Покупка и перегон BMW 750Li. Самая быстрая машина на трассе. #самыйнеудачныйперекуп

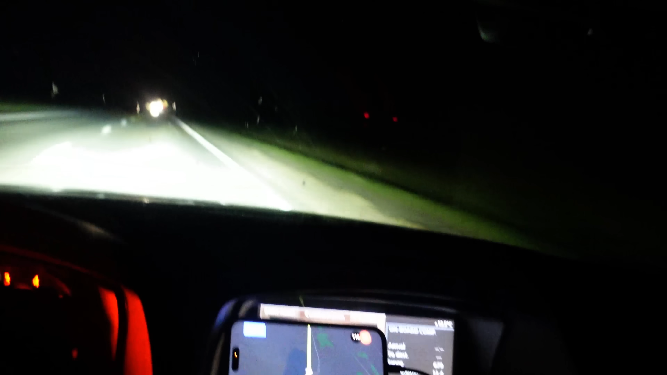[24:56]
Посмотрите, свет сделанный, тоже линзы поставили, билеты. В общем, от того, что нет шумов, все мягко, комфортно, свет есть, встаешь намного меньше. Но мы решили до Кургана доехать, там километров 200 осталось, наверное. И там остановиться, отдохнуть, потому что вот время местного 12 как раз будет то самое время, когда вот оно самое как будто опасное, что ли.